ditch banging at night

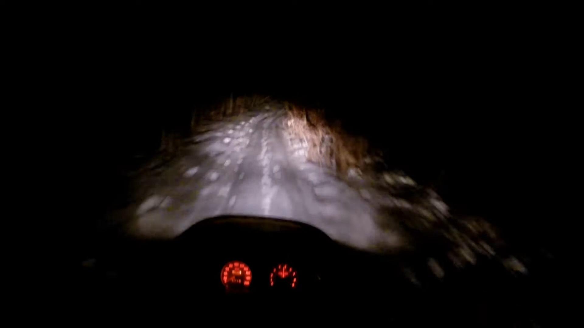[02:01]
Well, looks like there's a bit of a tree here. Just run it over.